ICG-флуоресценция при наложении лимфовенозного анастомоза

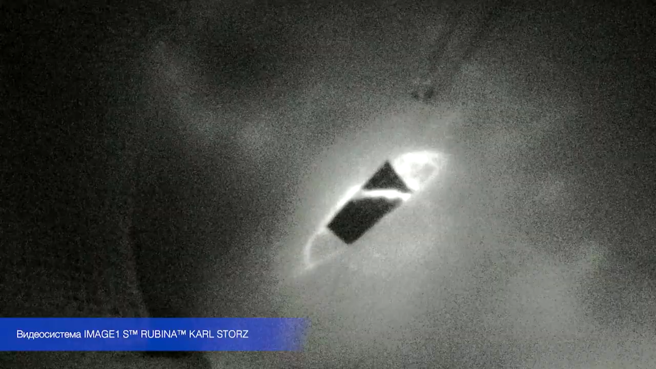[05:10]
Что достаточно было информативно для окружающих увидеть картинку непосредственно в белом свете и подсвечивание всех необходимых структур с помощью инфракрасного света.